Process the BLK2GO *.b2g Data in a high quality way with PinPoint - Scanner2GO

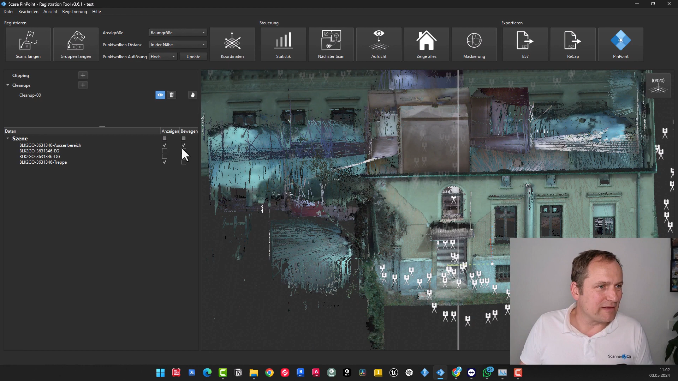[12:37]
let's deactivate everything and then display everything.
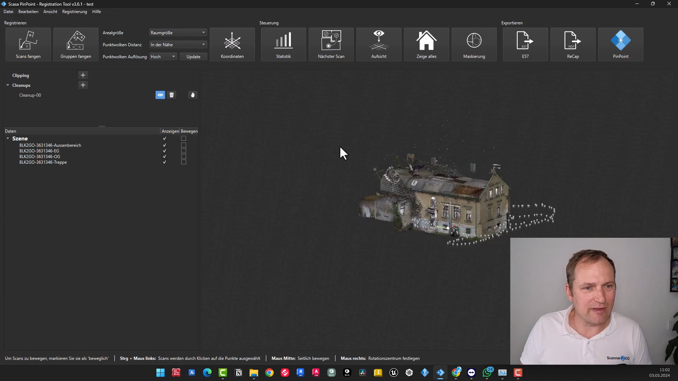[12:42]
Now we can see here, oh, that doesn't look so bad. We have our object here. Now is the finalization.
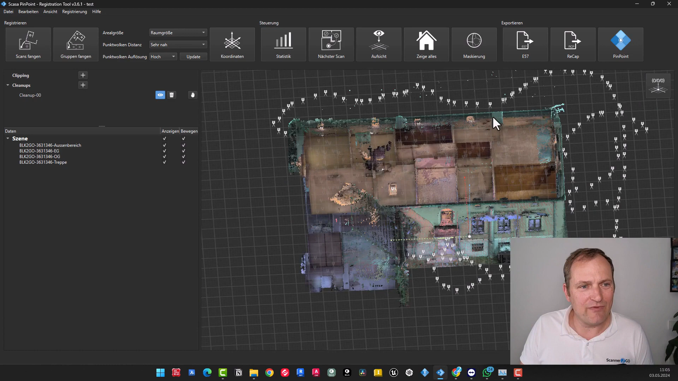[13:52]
Presently, it is advisable to verify everything once more. And there are several options that I recommend. I would first suggest removing the movement.
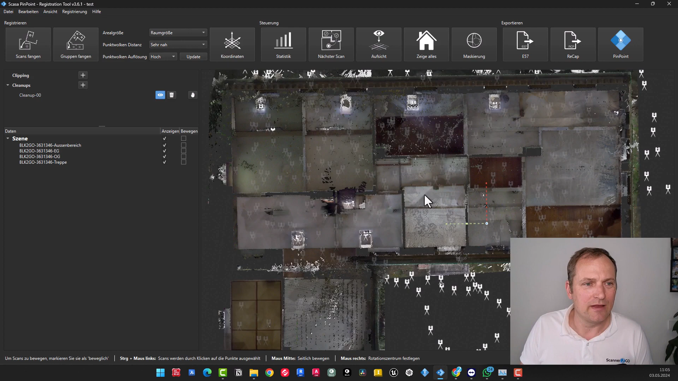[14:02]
And would cut through the object with the supervision. Now, of course, we don't see much based on the many positions. That means we can hide them by pressing the P key.
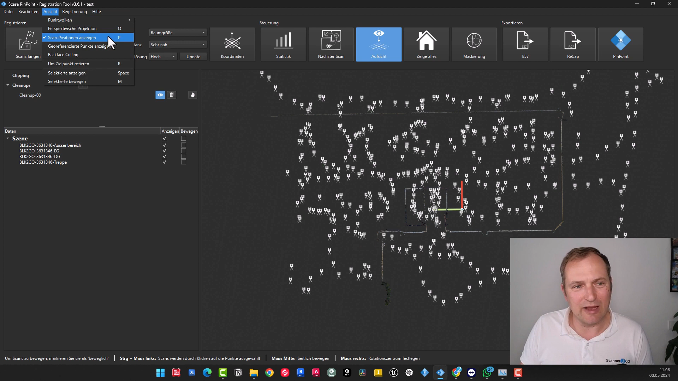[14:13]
And then we have a floor plan here.
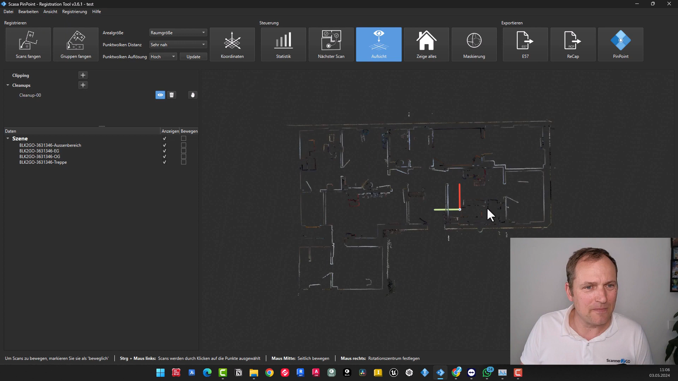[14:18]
And I have the capability to walk through this floor plan from the bottom to the top by holding down the ALP key and moving the mouse forward and backward while simultaneously pressing the right mouse button on my computer. And then I'll just take a look to see if the walls all somehow sensibly align with each other.
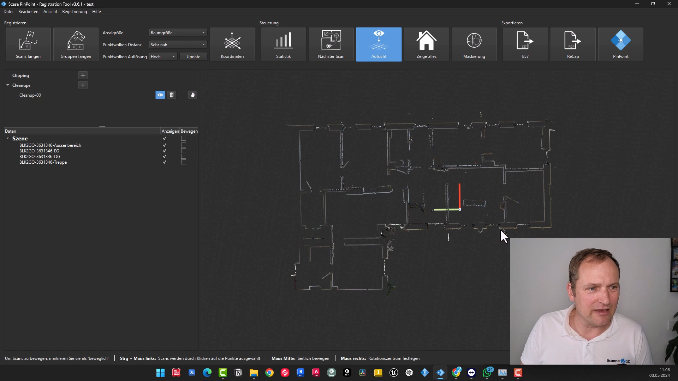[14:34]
Check here to see if it's clean, if I have any jumps. But those are wall protrusions. They are logical. They fit. You can see here nicely how crooked the walls are. So, it's a great thing to scan this object.
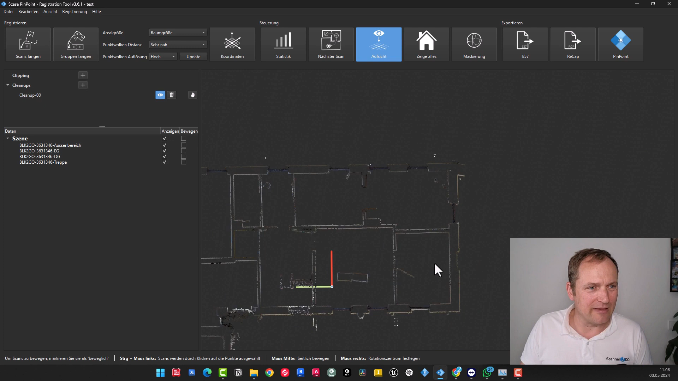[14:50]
And now we are here on the upper floor. And as you can see, everything looks good. Entering the slanting ceiling, then it ends as that's where the ceiling starts.
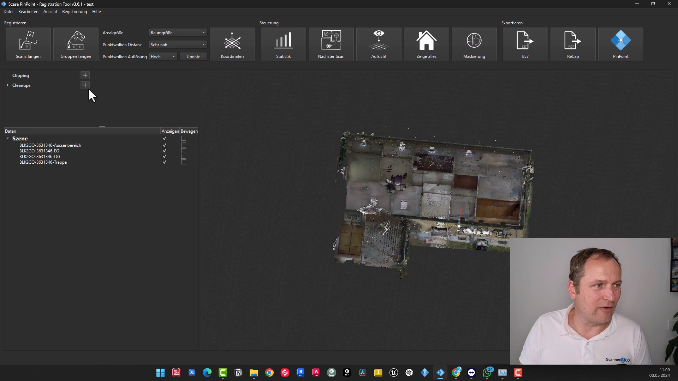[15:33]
One aspect here would be clipping, meaning you have the option to cut things out. For instance, you can cut out specific areas in this place. Then you have cleanups in the spot, that is to say. By clicking on the plus sign in this location, you will be provided with the option to perform a cleanup on point clouds. I'll do this symbolically. I'll just take a lasso. Draw this around outside, for example around my building.
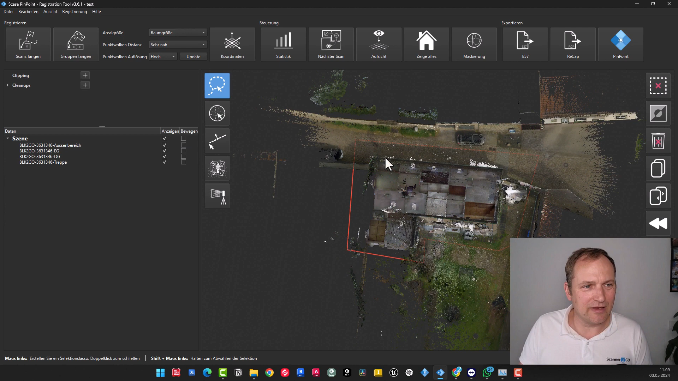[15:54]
On double click, polygon closes, point cloud is selected, typically trim outer area to remove it from the selection.
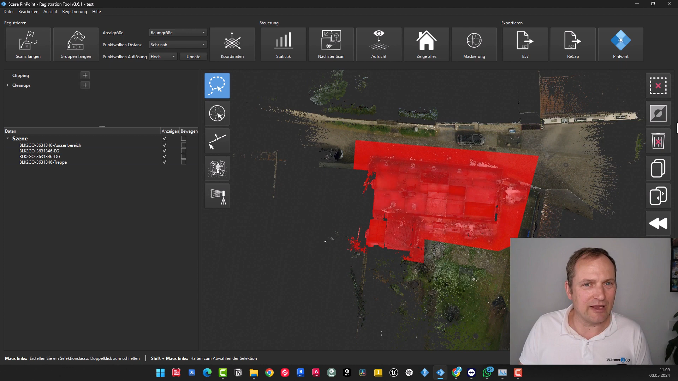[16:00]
I can reverse this and erase it. That way, I would have the choice to delete it quickly. There is a reception vol, there is cutting behind a plane,
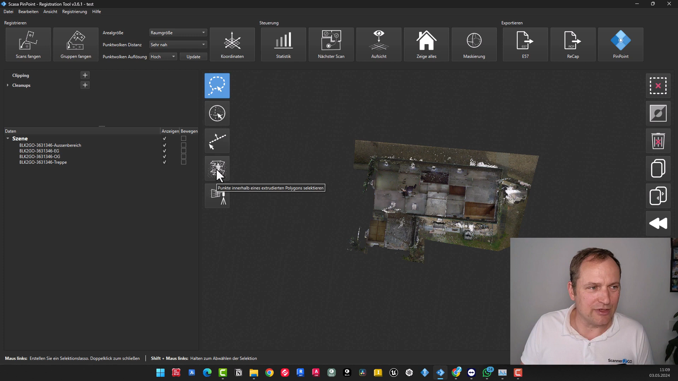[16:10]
there is selecting reference points within an object, and there is reference points through windows and mirrors, etc. Could delete this. I'll press escape, then exit. Cleanup will be visible here too. You can also hide that again. Then everything will be visible again. For the time being, I will leave it on since usually you would produce an output of a cleaned object from it. So, what else do we have? Then you have group capture here.
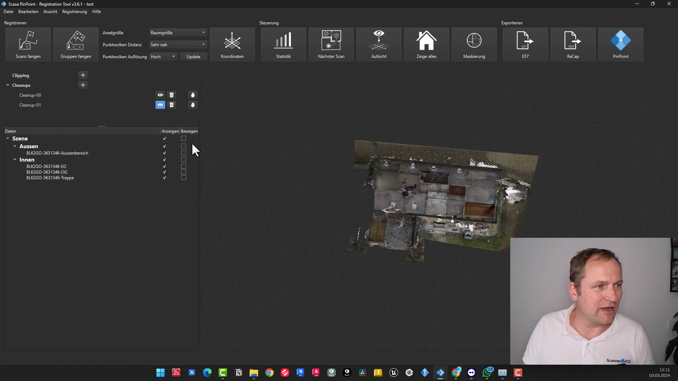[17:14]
I can either cut and paste them here or drag them directly in here. Then we have the outdoor area here, but I'll move it outside. If we want to align the items, for example, we could activate all of them here, and then keep them close and now say group. So the position of the scans among each other will not be adjusted, because it is considered as a group. So the entire group will be moved.
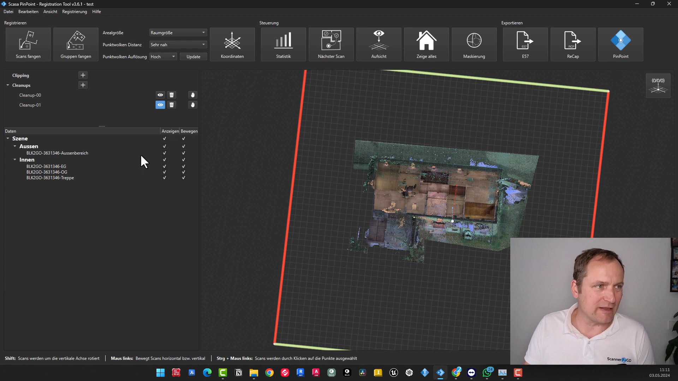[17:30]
And that's another way of structuring that makes sense. You can also create different levels of groups here,
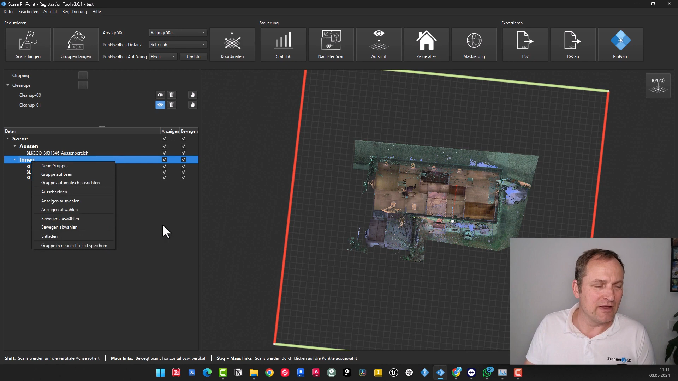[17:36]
so that an object can be logically structured very well. Then there is one more thing to mention about the coordinates. So, you can see here, if I disable moving and press the coordinates button, nothing happens.
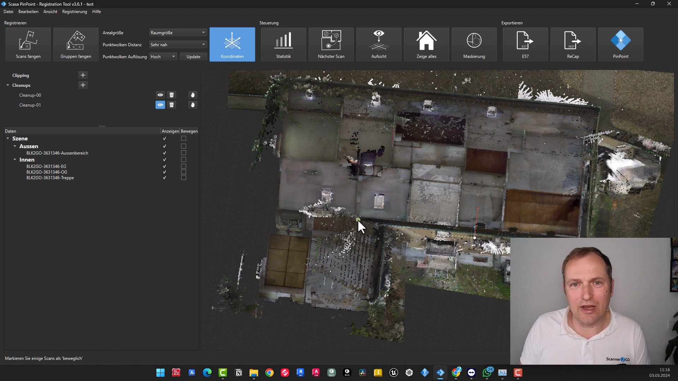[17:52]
This usually leads to surprise, but it's somehow logical. If you activate that, then the scans must be movable. It is not possible to adjust the coordinates or orientation when the scans are fixed. This signifies that if I activate this and click on the coordinate button, I have the opportunity to enable a mode of operation for leveling the scans. So I can define the orientation here, I can align the x and y axes here.
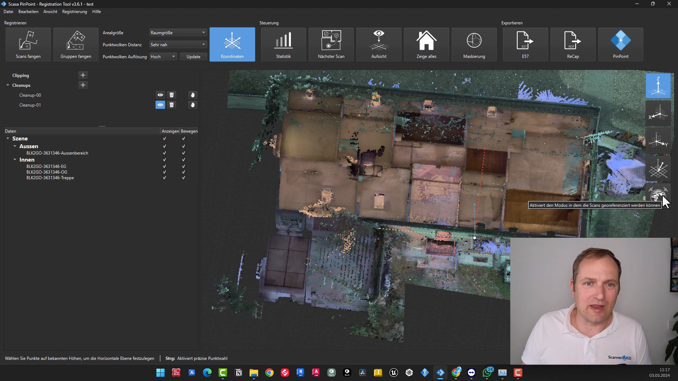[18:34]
I possess the capability to make adjustments to the origin and align, or transform my scans in order to match georeferenced coordinates or local coordinates, thereby ensuring precise positioning and alignment of the data obtained from the scans. Perhaps that, that is also a separate tutorial. And then we actually move on to the output. This means we can work with E57 here, provide recap for all Autodesk users, and of course, switch to the pinpoint model to, for example, model the data. Perhaps here and note, there is something hidden here, a menu where unstructured point cloud data can be output. This will certainly need to be harmonized in the future.
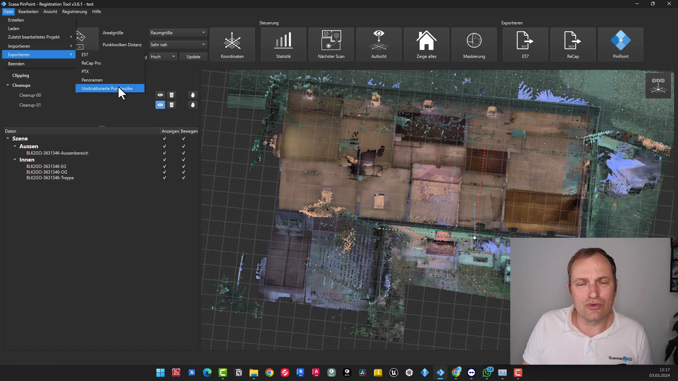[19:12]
I want to show you this because here we can really reduce it further. Also unstructured means I reduce pump work again and can specify a thinning factor so I don't have as much data later in my processing. Yes, then I would hand over the whole thing here. So, and finally, we will hand over the whole thing to pinpoint to the model module to start the evaluation.